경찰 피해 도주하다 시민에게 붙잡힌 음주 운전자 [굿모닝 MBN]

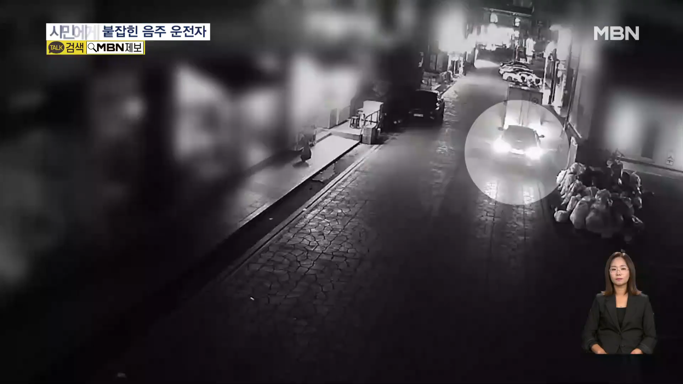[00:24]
잠시 뒤 차량에서 내린 남성과 여성 어디론가 뛰어갑니다.
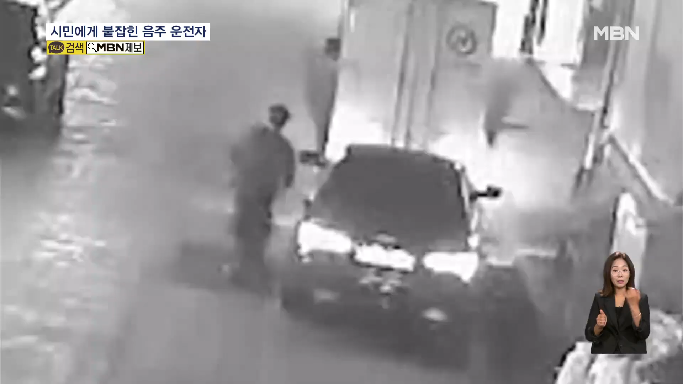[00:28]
곧바로 순찰차가 도착하고 경찰관 두 명이 뒤를 쫓기 시작합니다.